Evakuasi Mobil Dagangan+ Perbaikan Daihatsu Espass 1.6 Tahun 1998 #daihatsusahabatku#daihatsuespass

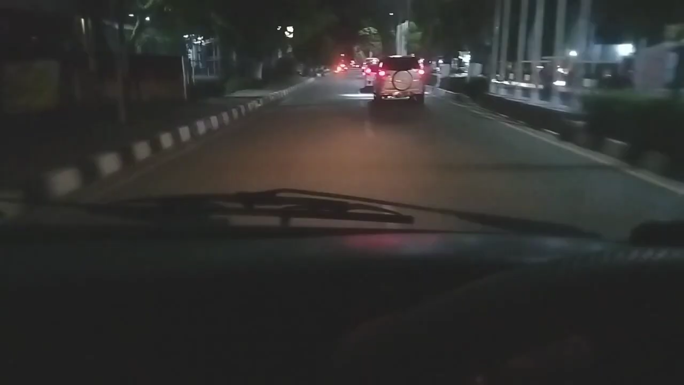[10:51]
teman-teman, ini proses evakuasinya ya. Malam-malam saya pakai espas. Espas saya ini juga bermasalah, yang ini remnya lengket karena hampir 2 bulan nggak jalan. Tapi ini kan tadi udah panas, mungkin kan lost lagi remnya sekarang.
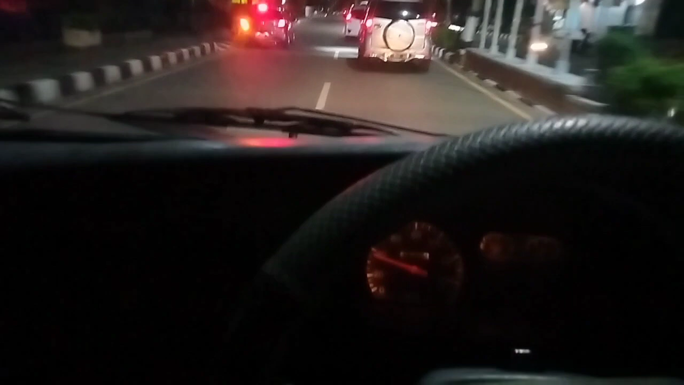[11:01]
Udah bisa. Itu espasnya di depannya Honda Jazz, itu espas yang kita ambil. Tadi delkonya pakai delkonya espas ini bisa, itu bisa nggak mogok-mogok lagi. Nah ini saya tadi agak mati-mati, tapi ini juga sekarang normal alhamdulillah ya.